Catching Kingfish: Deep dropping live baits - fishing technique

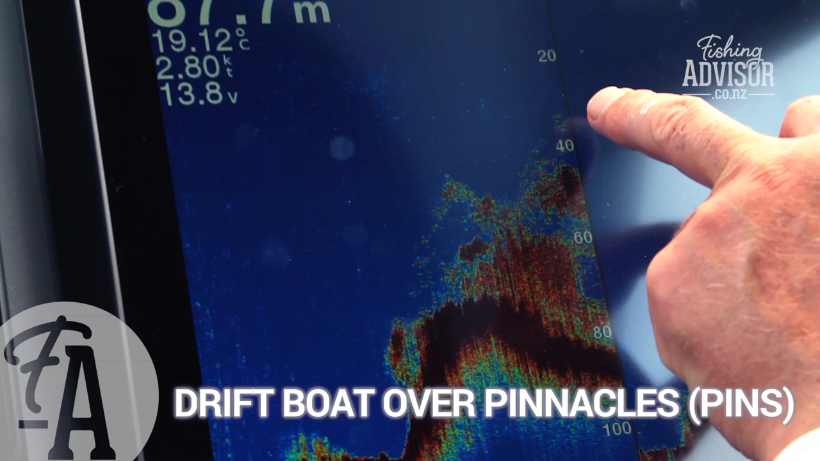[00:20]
On screen: water 19.12°C
We're probably going to drop them down around 50 or 60 metres with our deep drop rig.